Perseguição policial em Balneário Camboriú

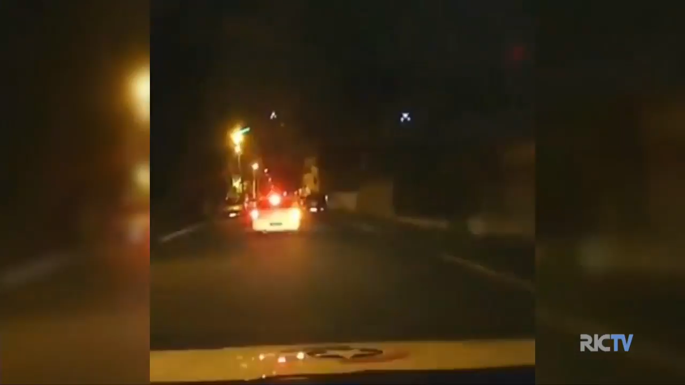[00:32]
Mostra inclusive os suspeitos no carro em alta velocidade tentando escapar da polícia. Ao menos um disparo foi efetuado contra a viatura durante a fuga dos suspeitos. Ao efetuar a abordagem ali do veículo, as guarnições fizeram abordagem, já constataram o estado de embriaguez.
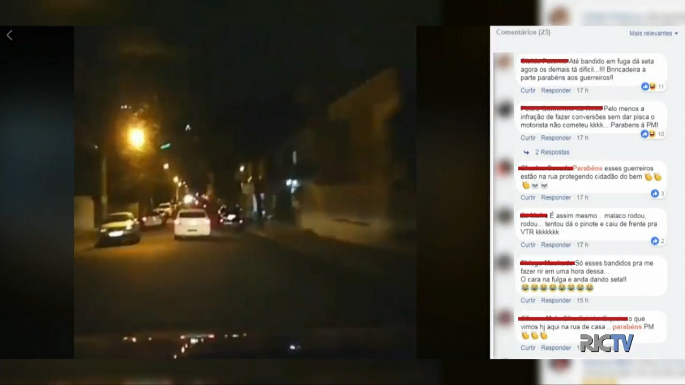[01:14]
A preocupação dos suspeitos em dar sinal durante toda a perseguição. Apesar de estar em estado de embriaguez, conseguiu cumprir essa regularidade que a norma de trânsito exige.